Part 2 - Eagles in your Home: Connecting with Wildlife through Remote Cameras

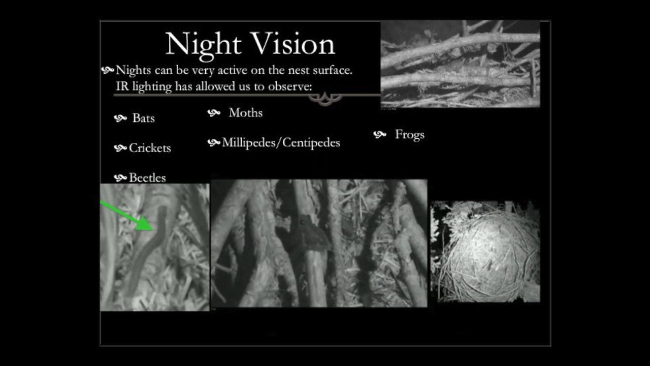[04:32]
Yeah, and big crickets, like the crickets with legs. Yeah, millipedes, centipedes, all kinds of strange wildlife. And the night times were alive on the warm fall evenings when it was moist. But frogs, I was really excited about the frogs.
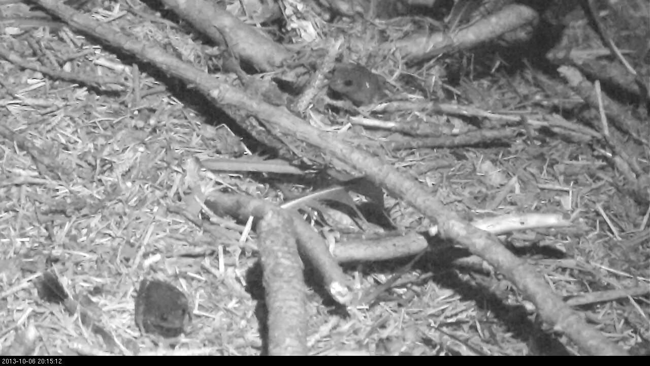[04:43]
And if you look here, there's one, there's two, and they don't really interact too much with each other. They sort of keep their, see this guy with the beetle? He's just sitting right there, and the beetle's looking at him, and they're like, you're too big to eat, so I'll let you stay there. But our pan-tilt zoom, this image right here was taken with the PTZ camera.
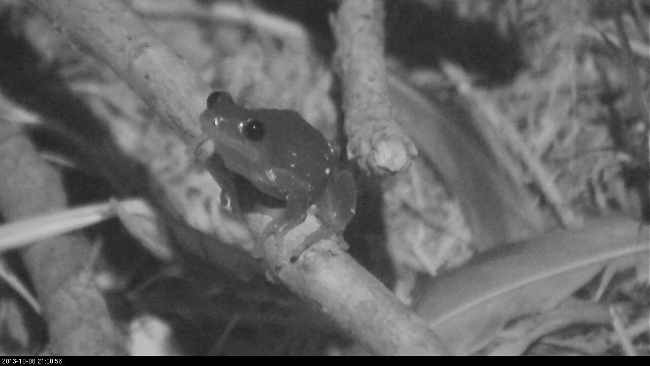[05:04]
It's about 10 feet away. We pulled in, pitch dark. We can't see light, the camera can. And we were able just to watch the behavior of this animal which quite fascinating.
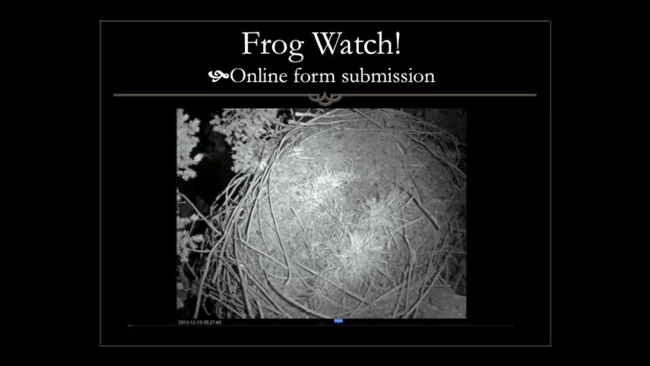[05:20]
So this, seeing this, we got to thinking, you know, these are unique observations. People who study this frog, this kind of observation, they've never been made before. This behavior is new to science. So we decided, hey, we've got all these very interested people in the HB community that it's off season, we don't have eagles, and they were very interested in this frog. And so we decided to create this activity called Frog Watch, and we're collecting data. So here, I'm gonna run you through our Frog Watch online submission form.
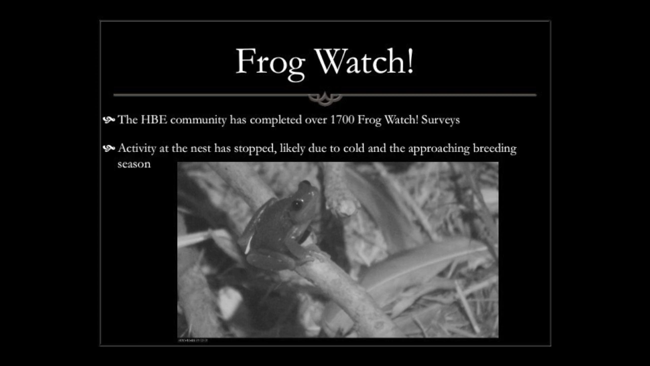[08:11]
And it was at 10 o'clock in the morning, and we have this video footage archived. I went back and checked it. One of the viewers, one of the frog surveyors, caught this most recent frog activity. It was less than 2 seconds. I'm amazed at the quality of their citizen scientists. They're into it, and it's amazing the data that they've collected.